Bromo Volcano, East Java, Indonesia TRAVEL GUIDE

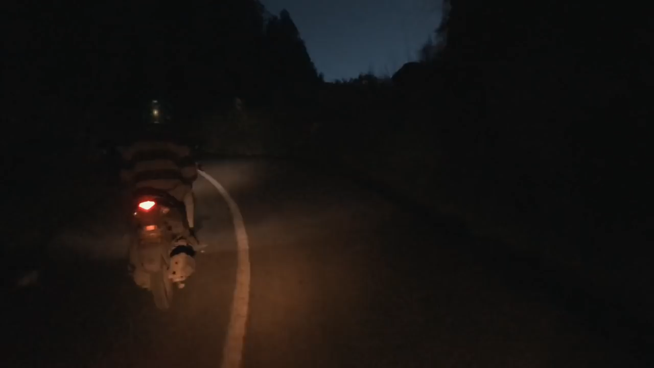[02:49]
At this time, it was around 5am, and the sun was already kind of starting to light up the sky a little bit.